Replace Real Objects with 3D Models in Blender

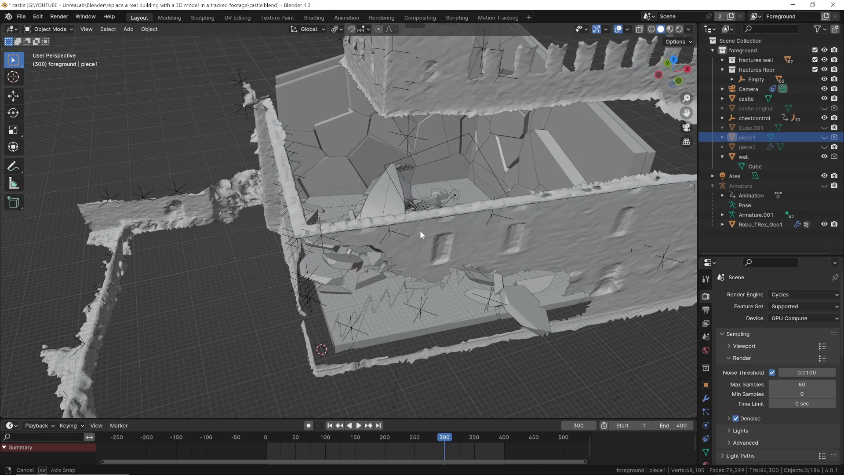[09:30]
Depending on the type of light during the shoot,
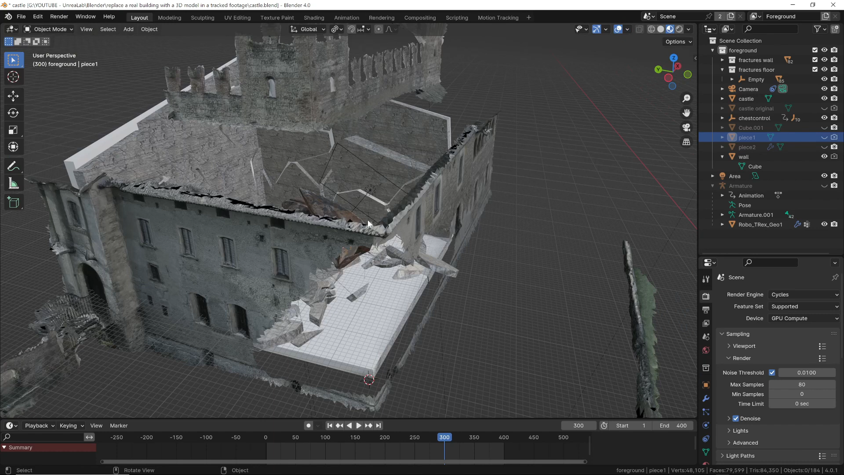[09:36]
the 3D model we created has a texture that already contains the lights and any shadows as seen in the original video.
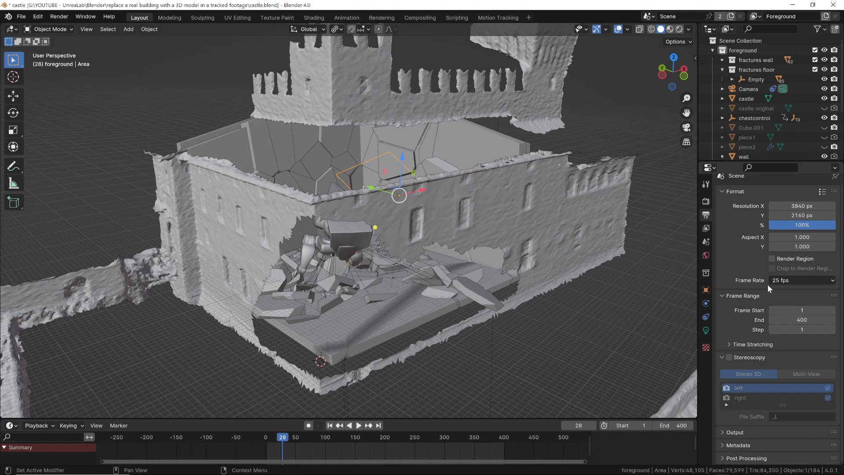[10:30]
As for the format, you can use PNG with an alpha channel or, for maximum quality, the compressed EXR format. Now that we have the rendering, the final step is compositing.